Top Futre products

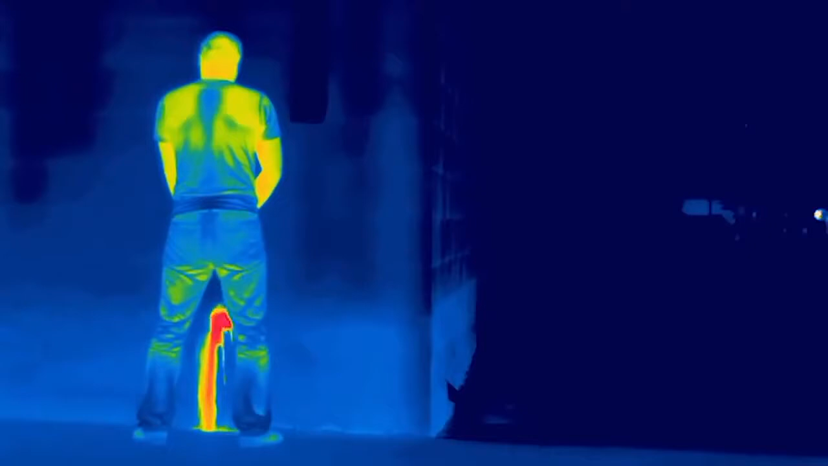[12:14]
Nighttime hunting helper, a pocket-sized thermal vision monocular that gauges the temperature of anything in its sights.